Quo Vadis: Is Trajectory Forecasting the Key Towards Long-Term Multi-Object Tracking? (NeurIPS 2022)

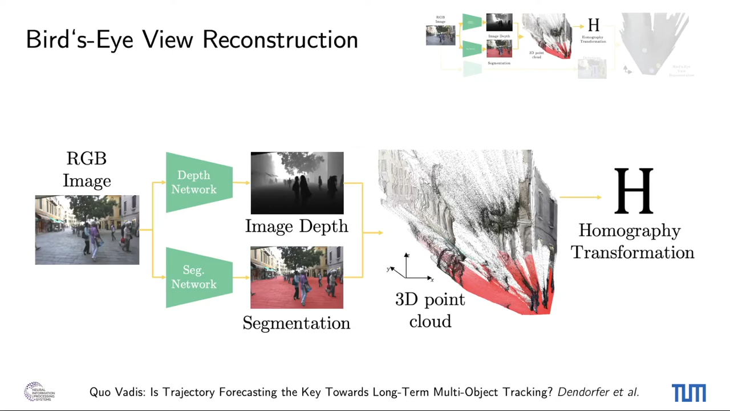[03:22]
We use these correspondences to compute the homography age between the ground and the image plane. During the tracking process, we use the transformation age to project any detection in the image to the bird's eye view representation.